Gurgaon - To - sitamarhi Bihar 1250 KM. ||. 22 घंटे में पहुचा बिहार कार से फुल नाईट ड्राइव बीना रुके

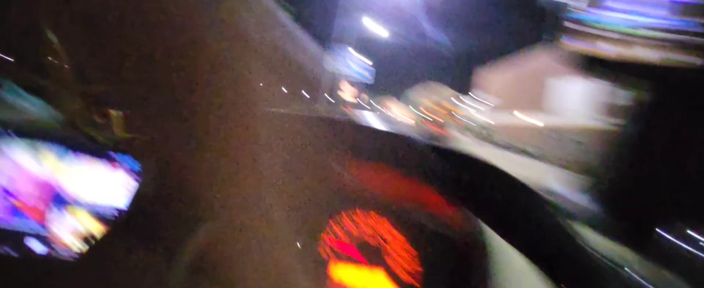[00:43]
सब्सक्राइब कर दोस्तों हम आचुका है आग्रा वाले उस्पे और देख सकते आप यहां पे,
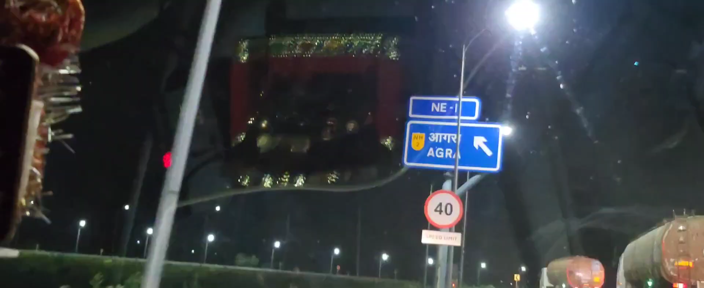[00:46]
आग्रा के लिए हम यूटन ले रहे,
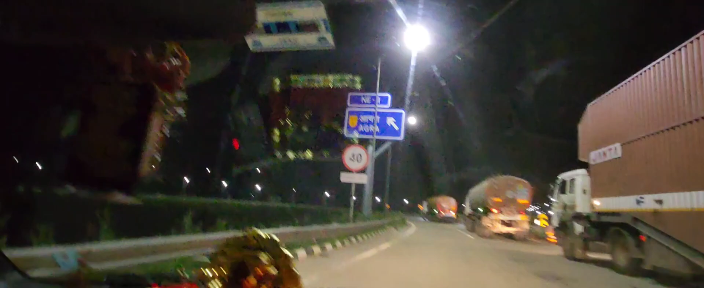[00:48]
आग्रा भी आग्रा इनेश पी चर जाएंगे, इनेश पोटी बोड पे,
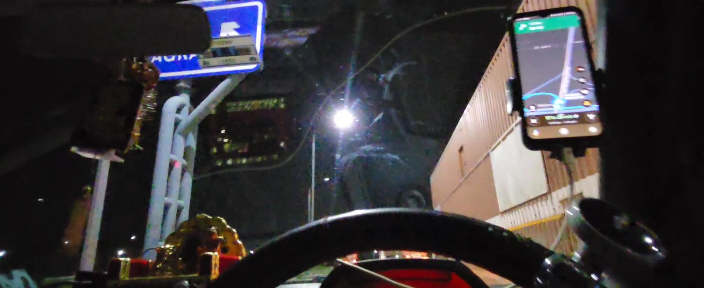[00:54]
एक किलो मेटर बाद देख सकते आग्रा का बोड लगा वो यह
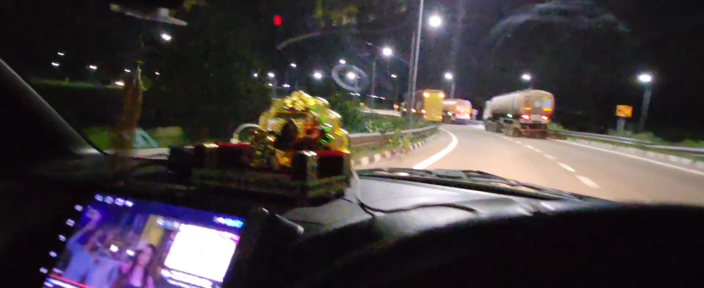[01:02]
सब्सक्राइब कर दोस्तों हम अभी देख रहे,
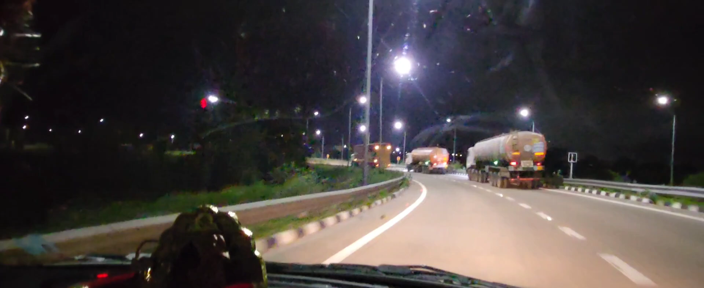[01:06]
आग्रा वाले एक्स्प्रेस पे और अभी बहुत मजा आने वाला लंबी टूरे पर दोको बात दुख किया इसलिए जा रहे,
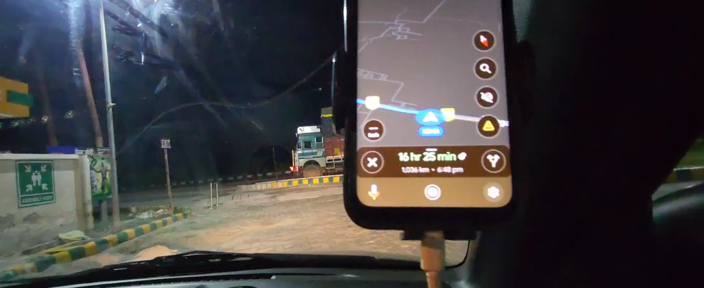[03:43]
हम देख सकता है भी एक हजार चाथिस किलो मिंटर अभी रहे रहे अभी हम
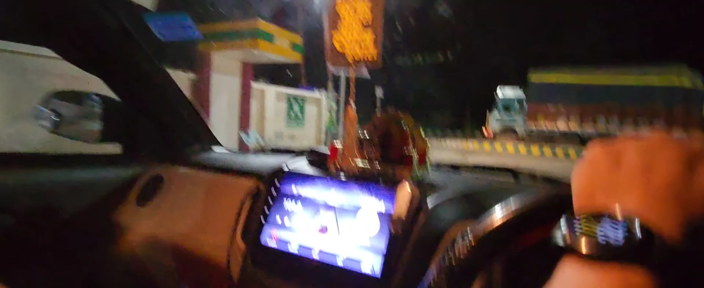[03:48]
मतुरा पहुचने बाले और देख सकता है भी लिए कुछ रुपय के और
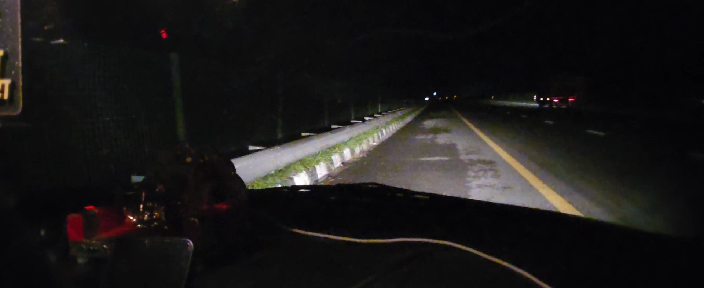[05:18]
दूर दूर तक भाई सून से जगह है,